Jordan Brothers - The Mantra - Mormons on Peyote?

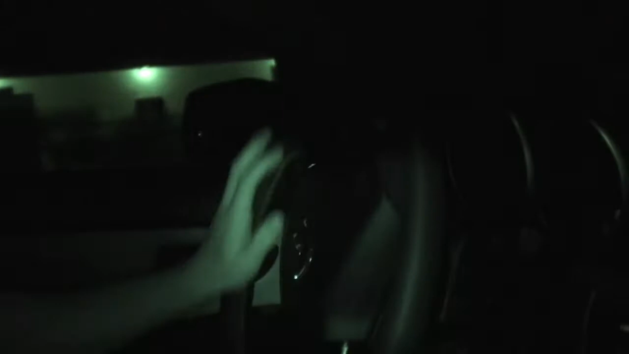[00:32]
There's got to be 12 or 15 campsites.
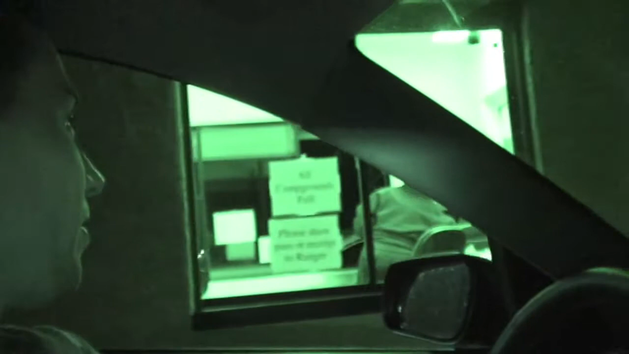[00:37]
And that nice park ranger inside, you can see right there, just informed us that we are left. So now we're going to the BLM, Bureau of Land Management site, five miles outside the park. 800,000 acres of National Park and nowhere to sleep.